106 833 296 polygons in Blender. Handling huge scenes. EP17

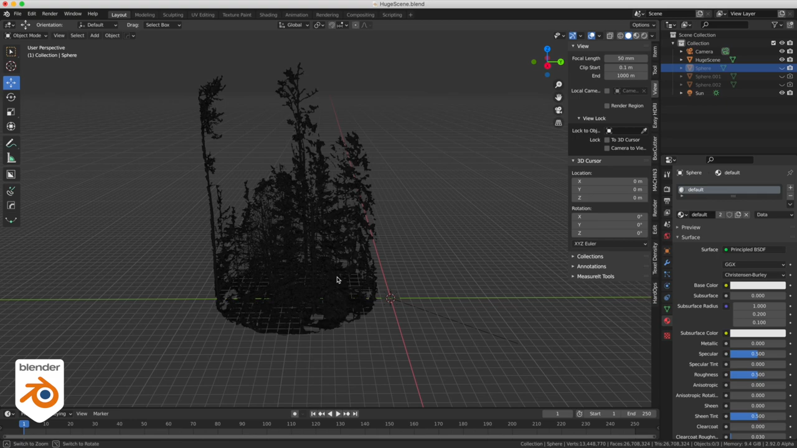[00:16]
It's a 27 million polygon lidar scan. Why is it black instead of gray?
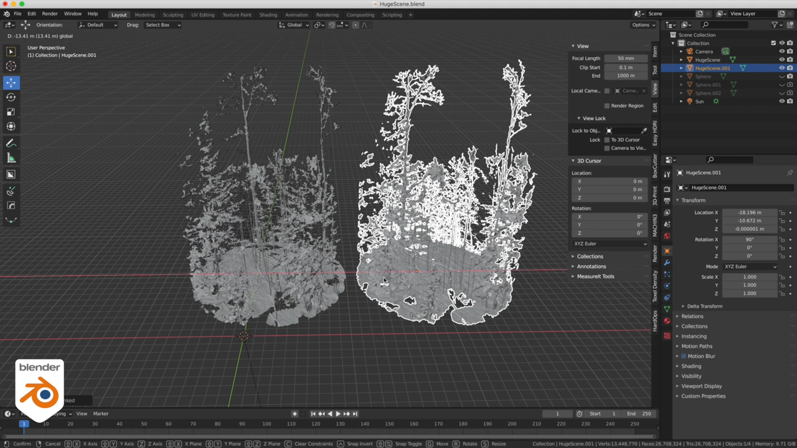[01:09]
If we look at the stats, even if I double the amount of geometry on screen, you can see that I still have only 26 million polygons and not the double.
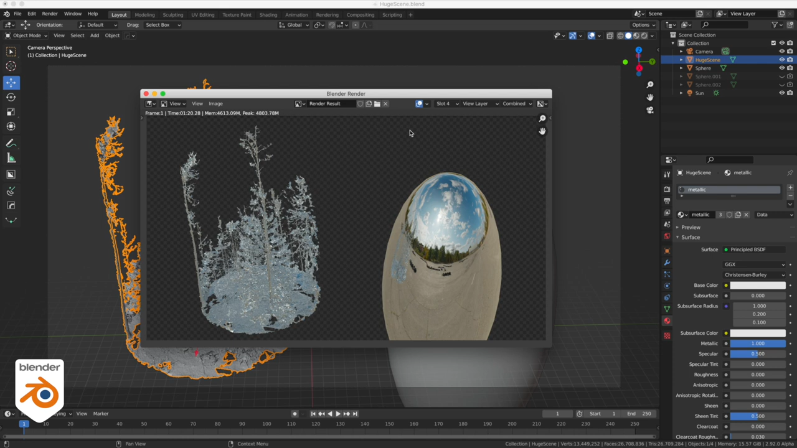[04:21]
By the way you can see the 27 million polys reflecting on the sphere right here.
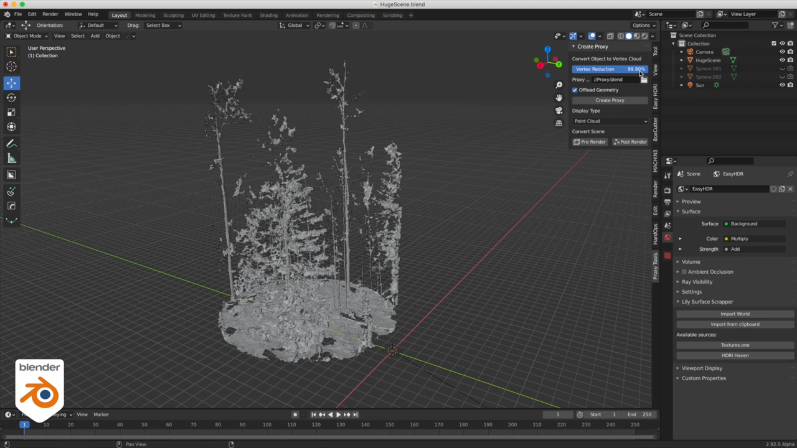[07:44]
It's gonna put it in a file. You can decide whatever you want here. And you can decide how much reduction you want of the point cloud to make it lighter so it's easier to handle. Select your object and go create proxy.